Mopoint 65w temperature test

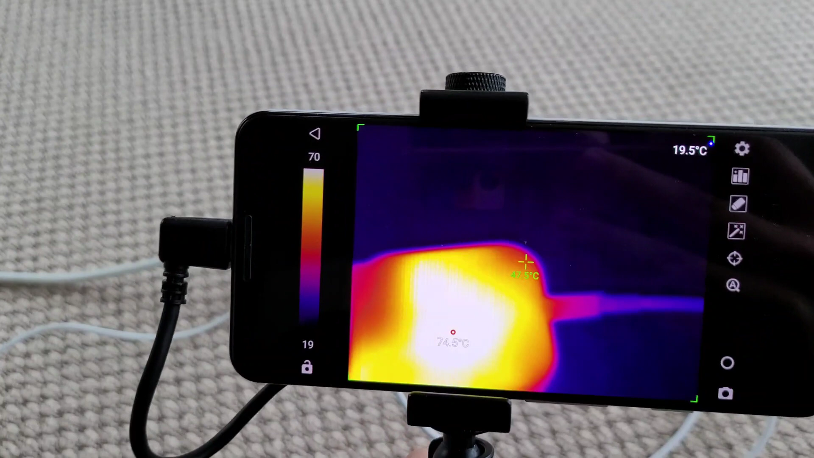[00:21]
So coming in from this side we're seeing about 73 degrees max on this side. I expect the other side to be hotter because it's up against the carpet.
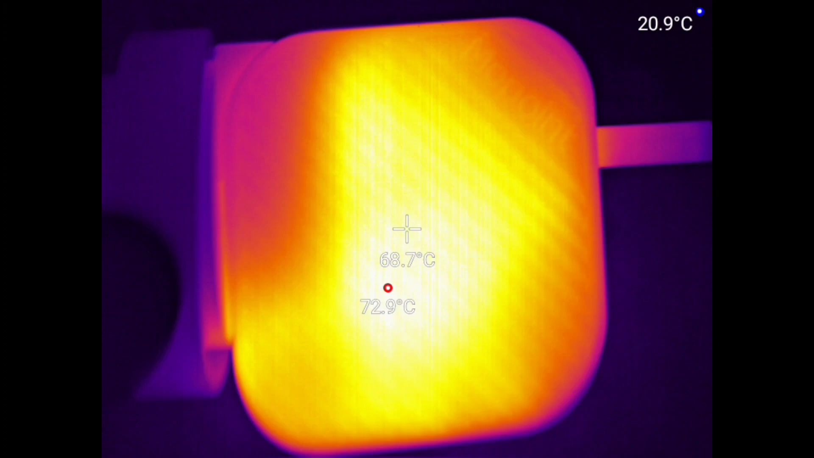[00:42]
On screen: spot 68.7°C, max 72.9°C
The top is fine, the bottom is fine as well.
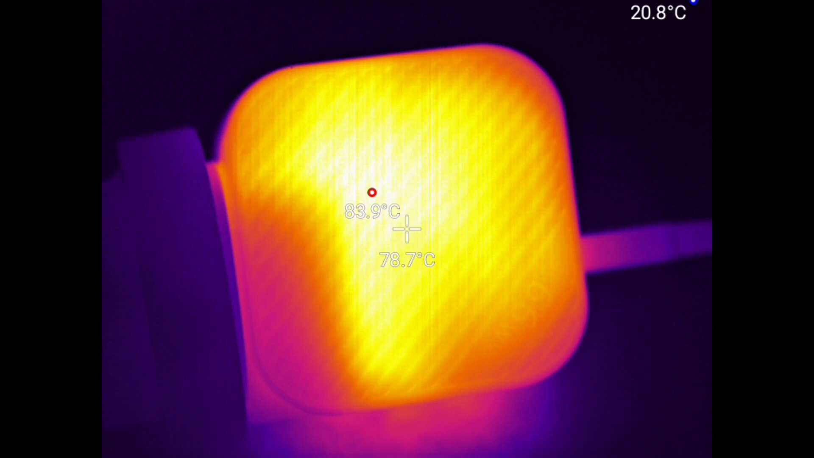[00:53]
If we flip around to the back it looks like, yep that's 80, yep that's that's that's very hot. I can't really touch that. It's cooled down quite a bit now probably because it was
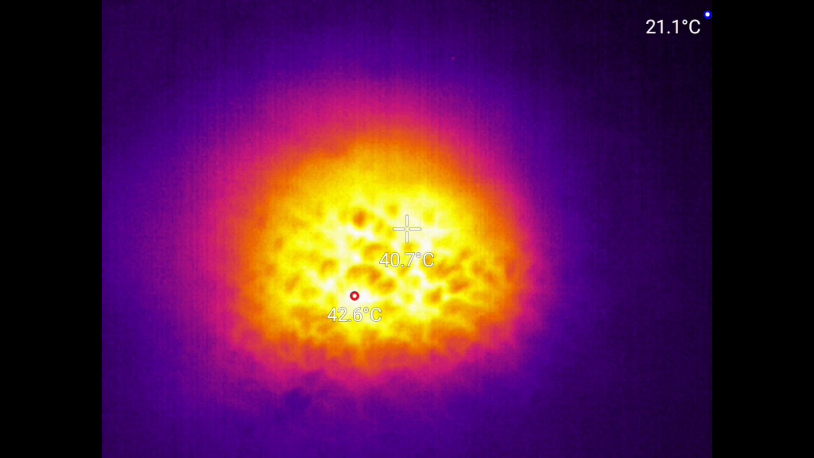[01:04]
On screen: spot 40.7°C, max 42.6°C
insulated against the the carpet there. It's still very hot.
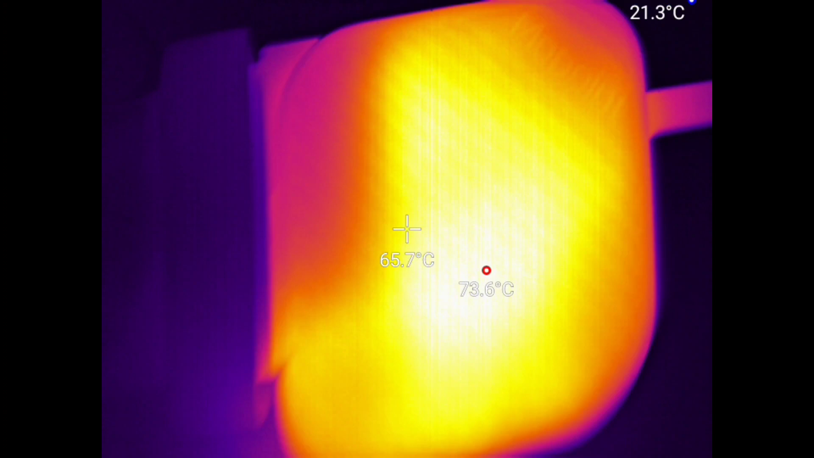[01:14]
If we take a look at the ports.
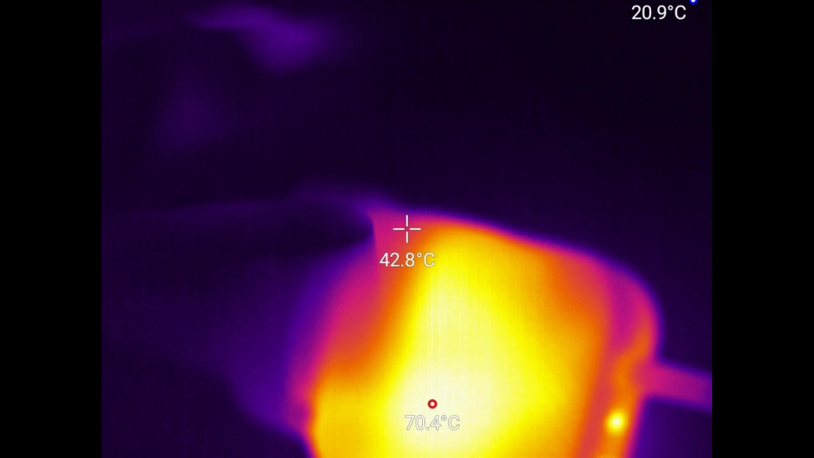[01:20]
On screen: spot 42.8°C, max 70.4°C
Oof I can't actually hold it like that, it's pretty hot.
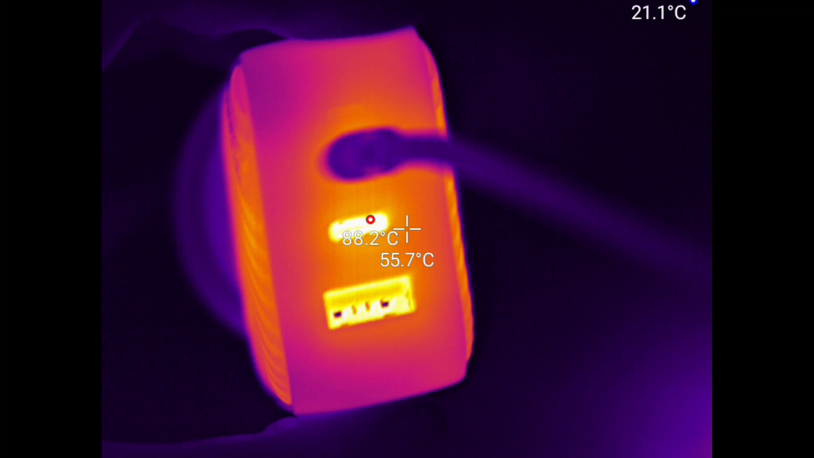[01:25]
If we look into the connectors we can see oh like 90 degrees in there.
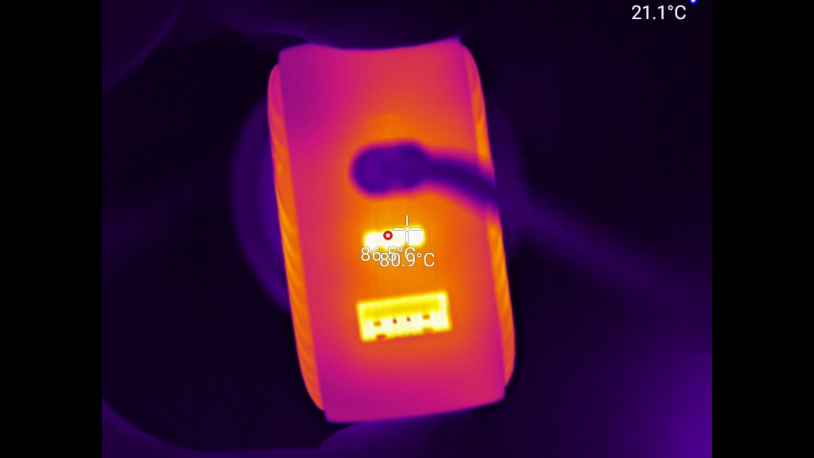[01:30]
Which is pretty yikes. Let me see if I can adjust the focus so we can,
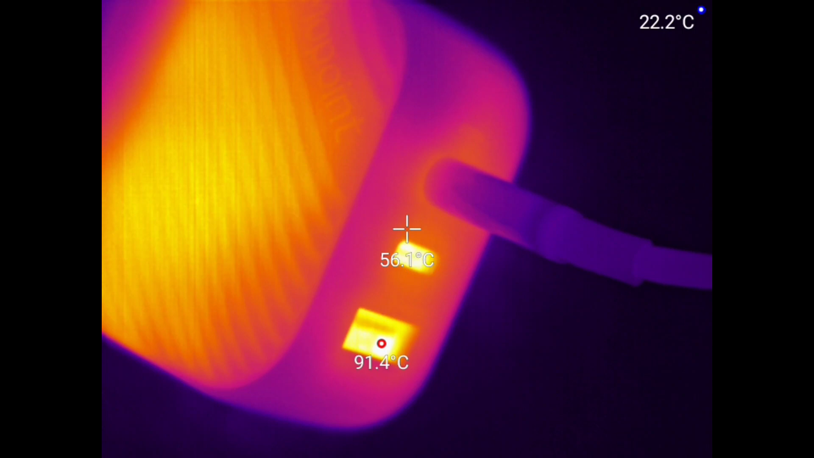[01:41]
okay no this is about as close as this camera will focus but yeah we can we
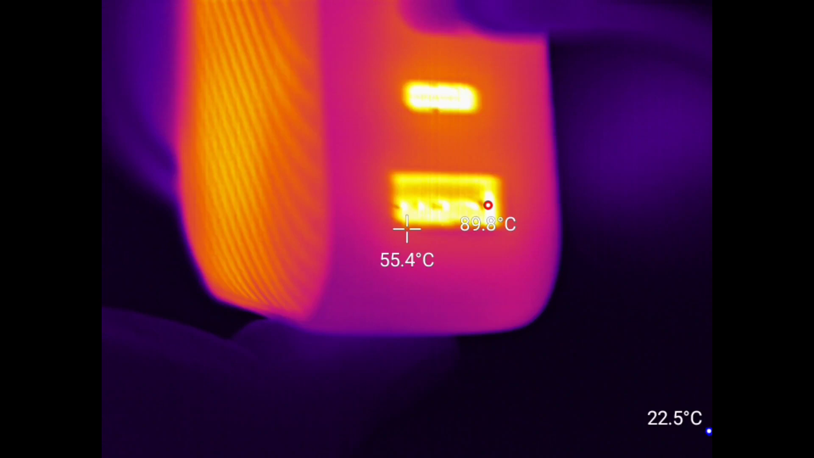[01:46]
can see it's uh it's pretty toasty in there.
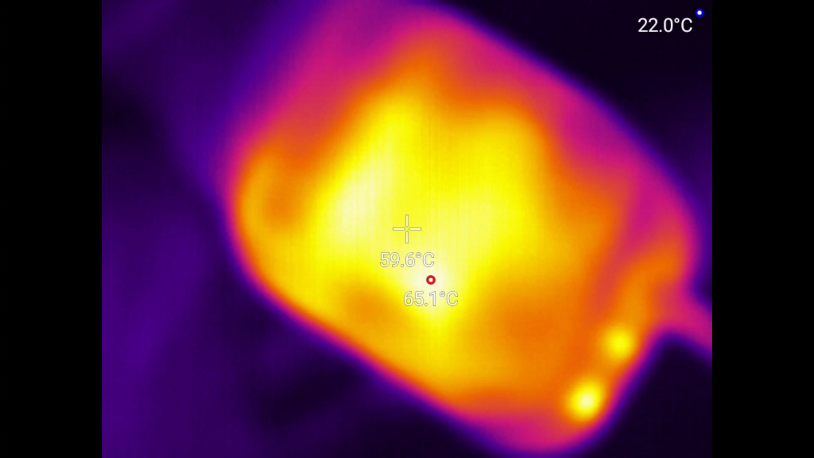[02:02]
On screen: spot 59.6°C, max 65.1°C
um as we've gone come along
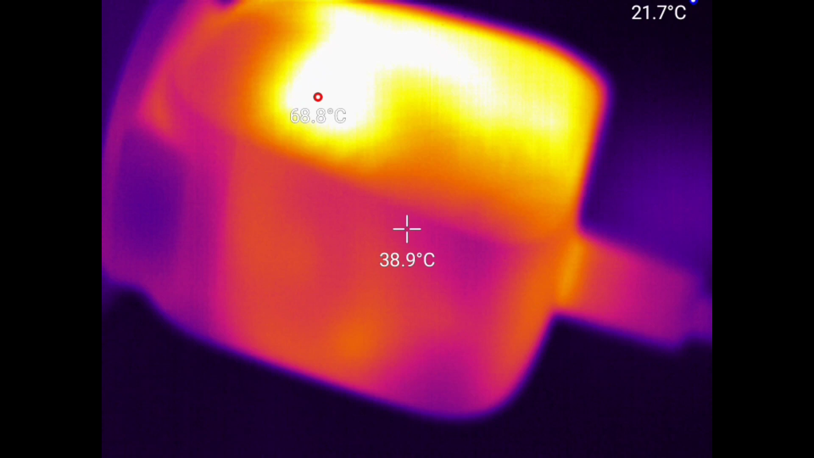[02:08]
On screen: spot 38.9°C
and um this is about the max temperature it reaches um I had about
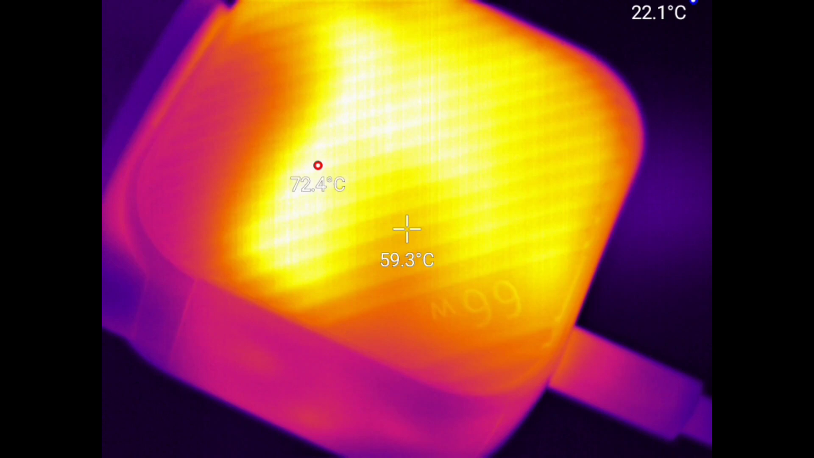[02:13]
On screen: spot 59.3°C, max 72.4°C
this temperature about half an hour ago so it's probably gonna stay like this but still it's pretty damn hot.